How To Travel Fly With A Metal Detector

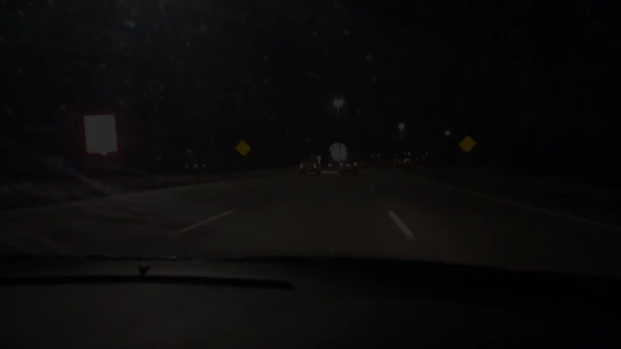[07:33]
Now we're on our way to the airport. Here's the giant Uniroyal tire.
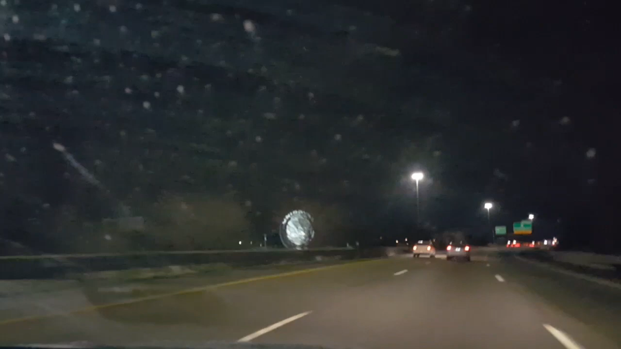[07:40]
Got a mini snowstorm at my house, but we drove out of it. We're about 8 miles from Detroit Metro Airport.